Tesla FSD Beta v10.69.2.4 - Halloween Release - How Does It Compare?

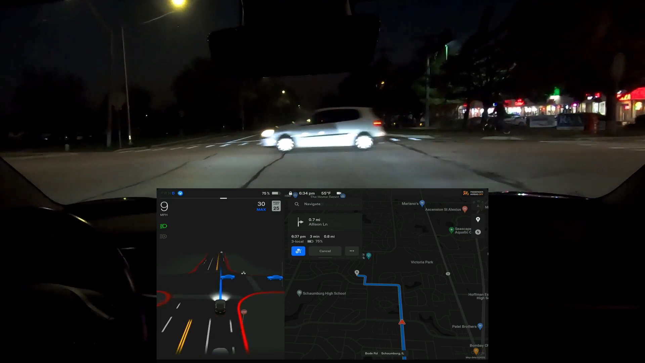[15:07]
This is going to be awkward. Bicyclist there slowing down right in the middle. Oh, come on. Now it waits for him.
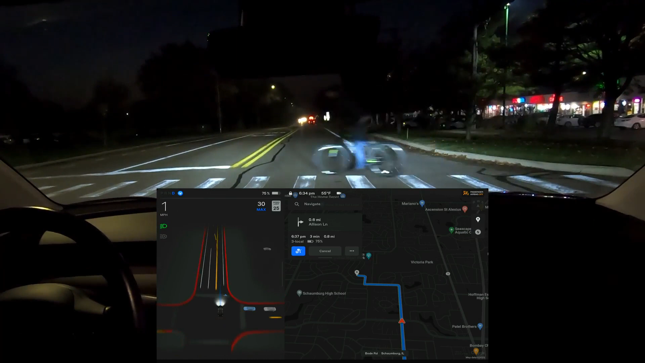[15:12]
Okay. So I stepped on the accelerator, um, giving him the opportunity to go, but my car was right in the middle of the intersection.
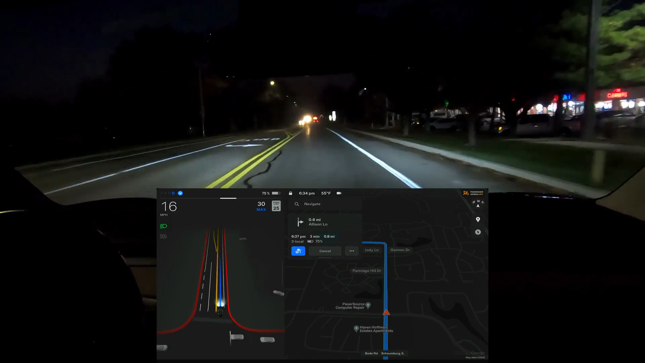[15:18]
And usually that's not the right thing to do. Just hang out right in the middle of the intersection.